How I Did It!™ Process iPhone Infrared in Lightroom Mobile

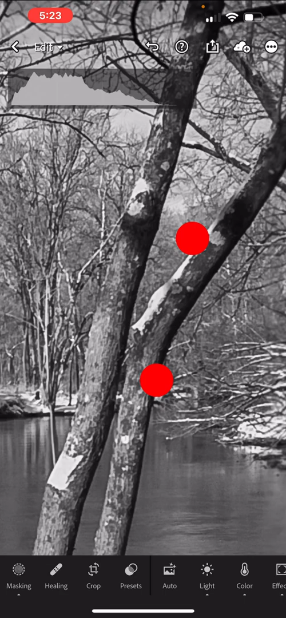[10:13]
um, got nice values in terms of the brightness of it, of the white areas and the darkness of the black areas.